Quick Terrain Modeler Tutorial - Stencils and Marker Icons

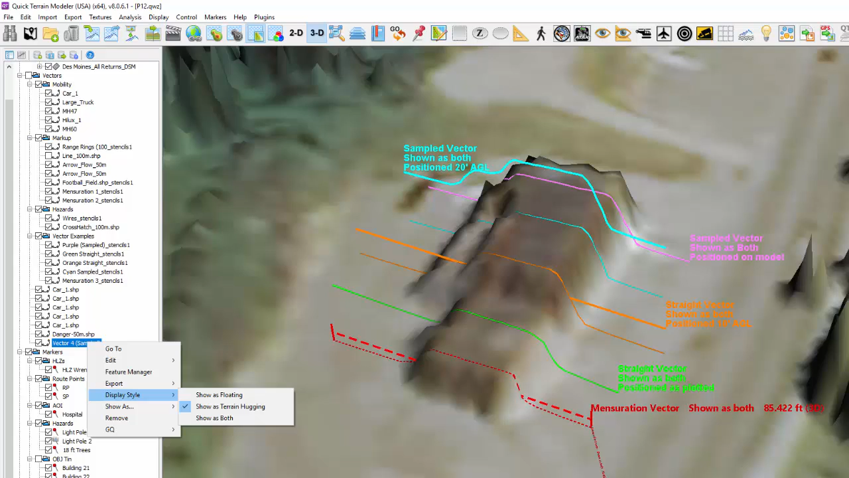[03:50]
Shown here are examples of the various ways QT vectors can be displayed based on the type of vector and the display style you choose.